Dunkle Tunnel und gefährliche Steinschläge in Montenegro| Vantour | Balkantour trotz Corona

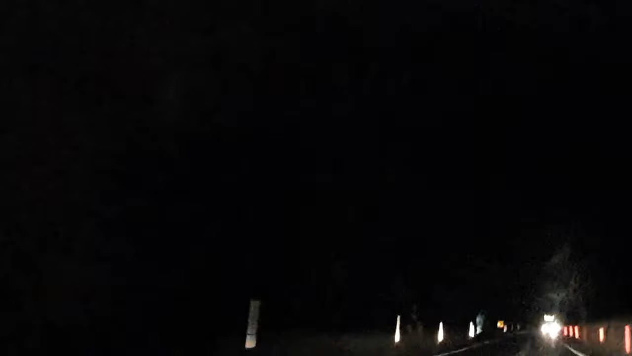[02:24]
das heißt ich komme hier aus vom Strahl Sonnenschein in die absolute Dunkelheit und ich sehe nichts, ich fahre immer ganz ganz vorsichtig rein,